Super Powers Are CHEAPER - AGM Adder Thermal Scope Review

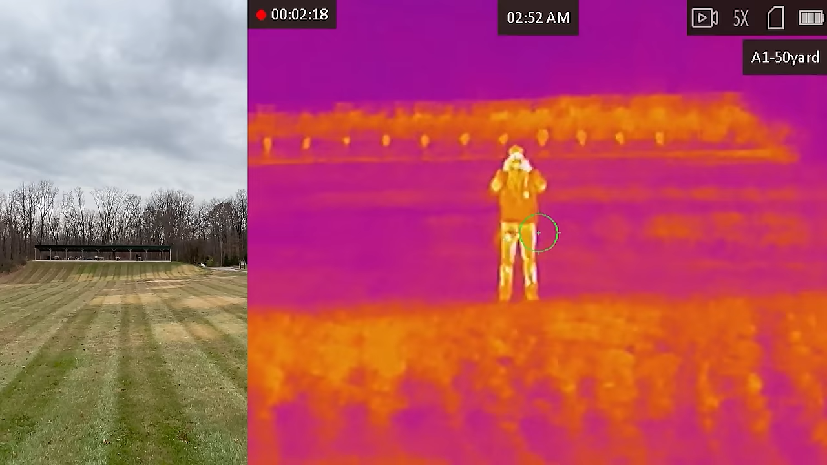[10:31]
You could tell the variations in the animal there. I think that would be fine. Alright Josh, go ahead.
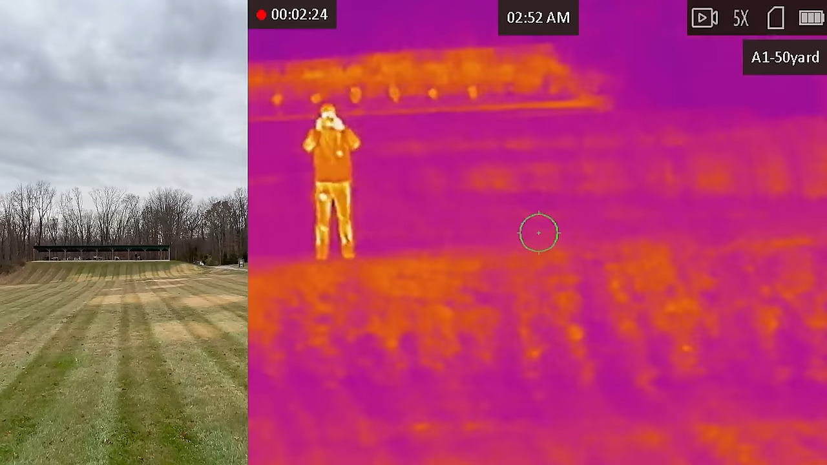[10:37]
Alright.
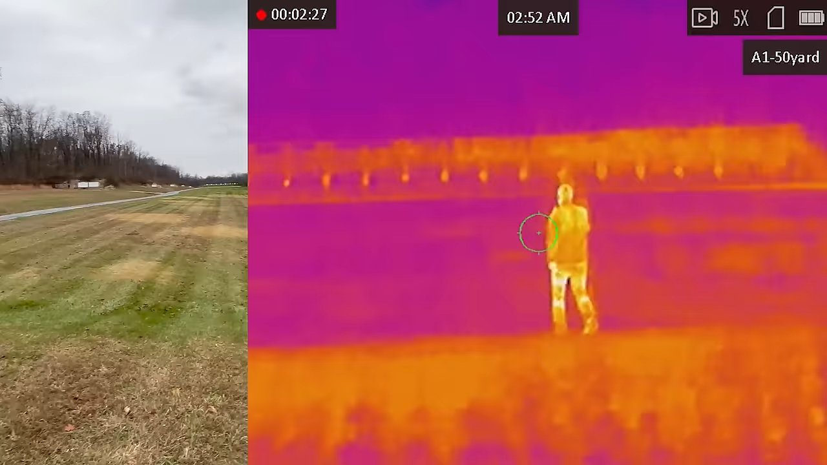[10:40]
Now we'll go out the table. So he's going to walk even further back to two.
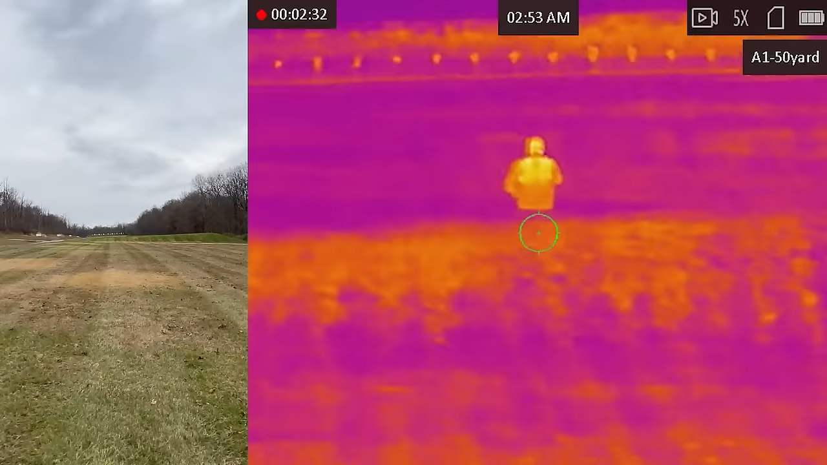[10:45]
And we'll see what that looks like. Let's see if I can find a more stable position maybe here on the table.
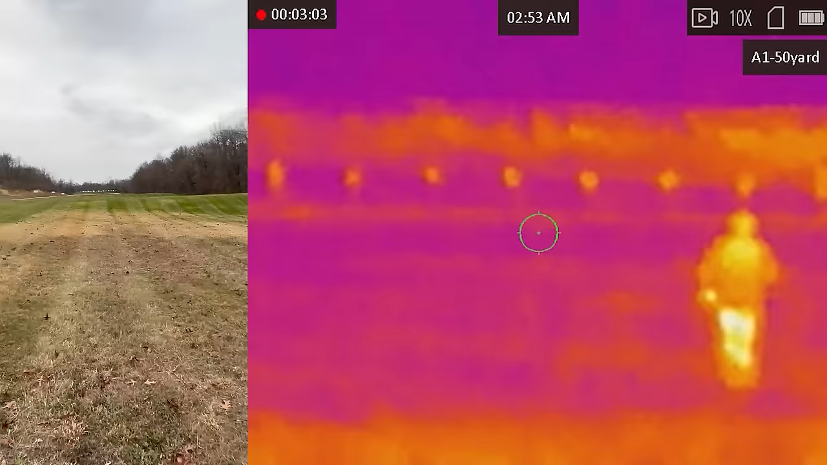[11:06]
Let's see if we can get a refocus while he's walking.
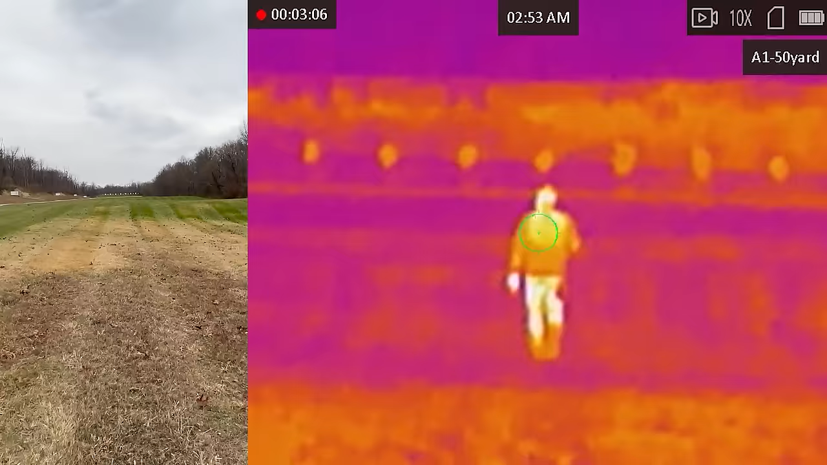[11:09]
Very interesting.
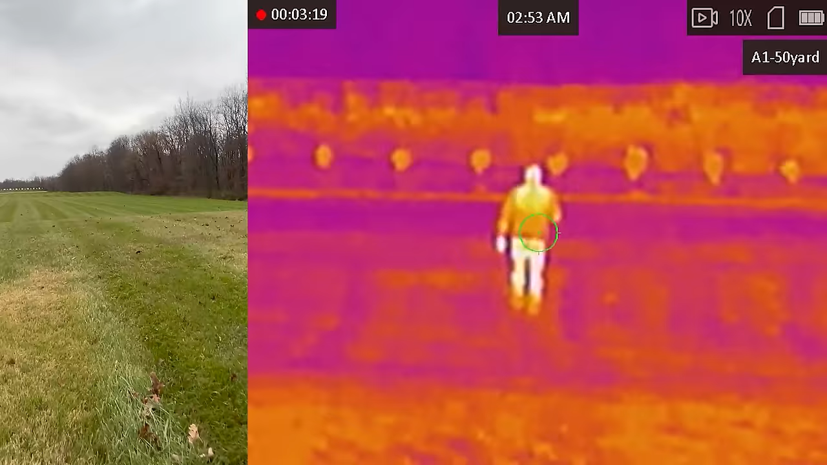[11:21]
Alright, go ahead and wave!
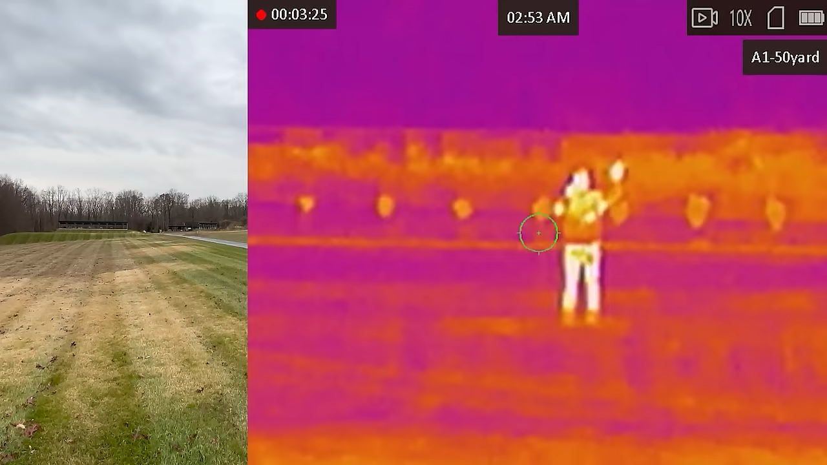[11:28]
Okay, so you can see the exposed scan now. What's really interesting. The front wheel lane. We'll certainly lose the contrast on him as a target. So we'll certainly see just white. Right?
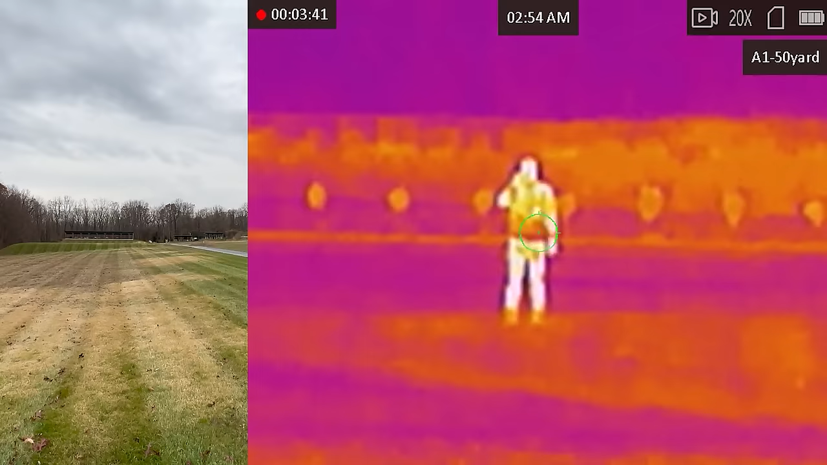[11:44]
That's really interesting. Our back audio out to our base magnification.
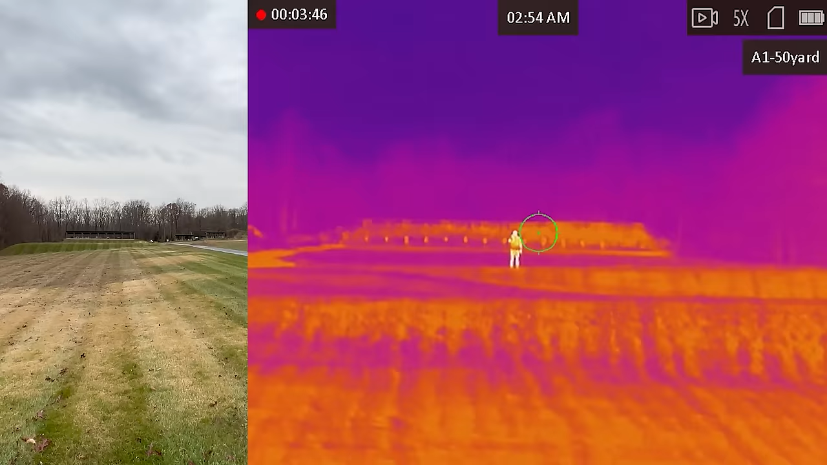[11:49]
That is him standing at 200. At our base magnification.
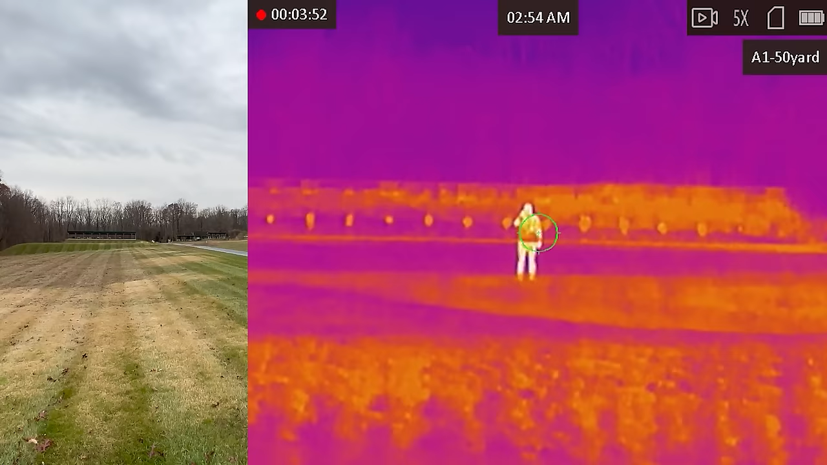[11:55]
Let's go back in. There you go. Try to make sure he's in focus. That's about as good as it's going to get at potato revolution. This is good for observation. I would not hunt like this. Personally. I would want to see a little more clear but still really really cool.